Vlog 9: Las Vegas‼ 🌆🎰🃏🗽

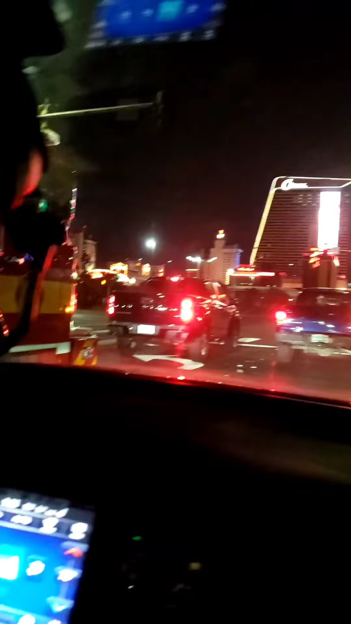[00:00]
Downtown Las Vegas. That's where we're going. Yeah. That's my friend Trainisha. Trainisha.
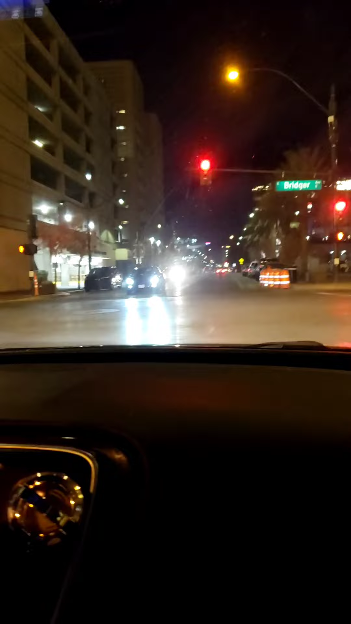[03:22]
We got time. We're taking the scenic route in a car this time, at night. Show you around Vegas at night. City of lights. It's always like this. How it is all night long. People are always up, always out.
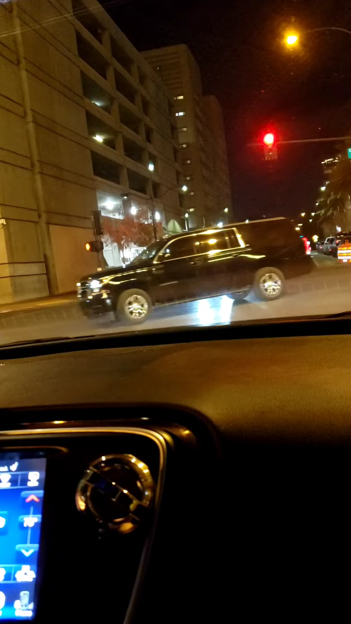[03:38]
Like, it's crazy. When I go to San Bernardino now, it's in between. They got the zip lining on here and stuff like that. Like, we're crashing through Fremont. Fremont is also, that keeps reminding me of San Francisco, because that's like in San Francisco, Fremont Street or something like that.
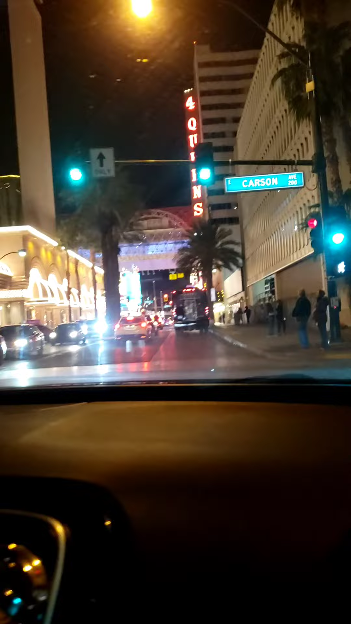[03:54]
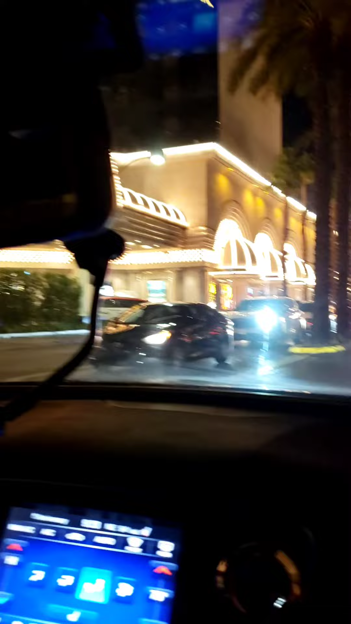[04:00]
Yeah. Yo, look at all the lights. Is this the strip? No, this is downtown. We about to go to the strip. Is walk, right?
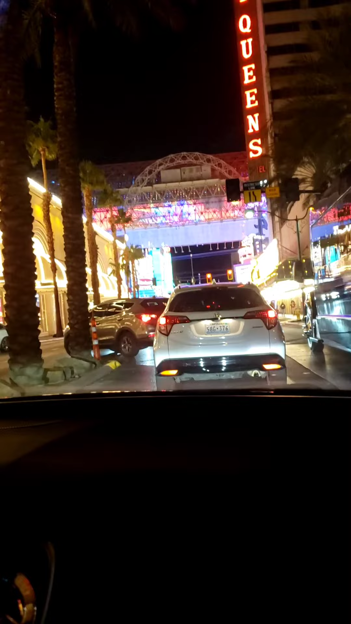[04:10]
Like, you walk on it? Right. On Las Vegas. Can you drive on it? People walk on Fremont. See, that's what they're walking on Fremont ahead of us. But can you drive on the strip? Yes, you can drive on the strip, but you can't drive on Fremont. That's why we're going across it. Fremont is in front of us. You see how people are walking? Yeah. Like, they're walking on Fremont. See Fremont Street Experience? The street. Why they named it Experience? Because it's like experience when you come out here and hang out. And like, yeah. Fremont Street Experience.
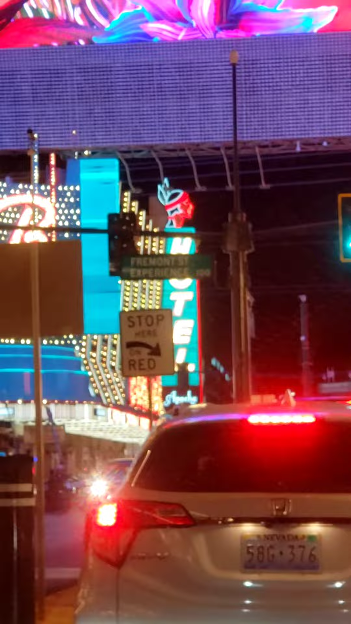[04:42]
Because they got the zip lining and like shows. Like, sometimes they have like singers come out and perform too on here. Like, New Year's, they do this big celebration. And like, you know.
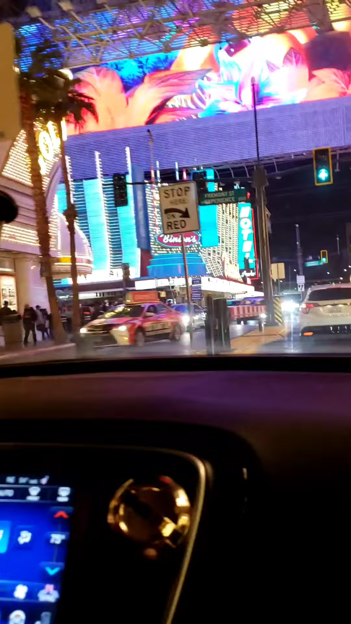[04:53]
Man. Let's see, you got the police over here. always lots of police everywhere in the day. That's Fremont Street.